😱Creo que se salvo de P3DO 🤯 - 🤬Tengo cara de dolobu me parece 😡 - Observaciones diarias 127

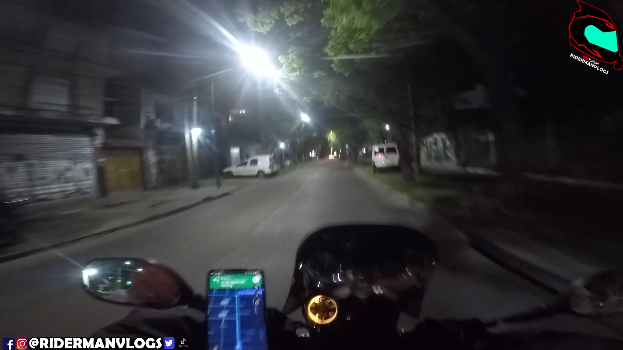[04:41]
Ni me miró la cara de verga, boludo. Mujer tenía que ser, sin ofender, pero las mujeres son re atrevidas manejando, boludo. Le tendría que haber tirado la moto, boludo. Era para chocar, tenía todo lo de ganar, soy un boludo. ¡Burro!
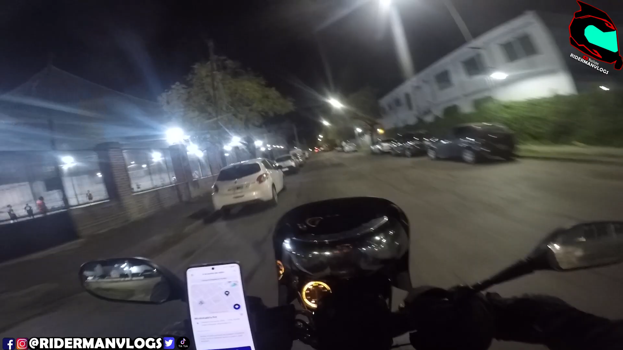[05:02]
Ay, bici bandido. Vos te quejás de nosotros, pero mira, me mató que uno sí se preocupó por pasar rápido porque se dio cuenta que se la estaba mandando. El otro no, el otro fue despacito, sin casco, sin luces. Ay, bici bandido, vos y tu bicicleta sin disciplinas.
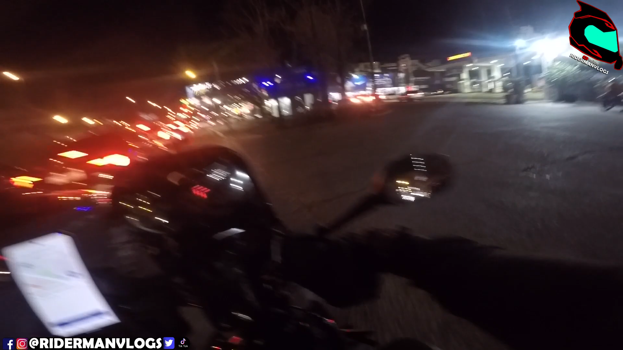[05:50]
Rider en el piso, boludo. Yo todavía no tengo la patente puesta, si no freno, boludo.
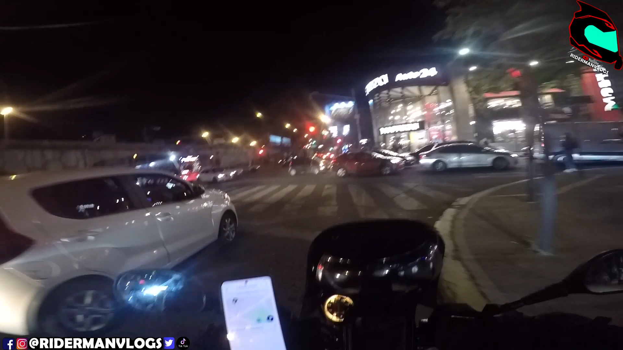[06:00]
Es lo único que me rompe la pija de andar legal en teoría. Tengo el permiso, todo, pero me da cosa frenar, boludo.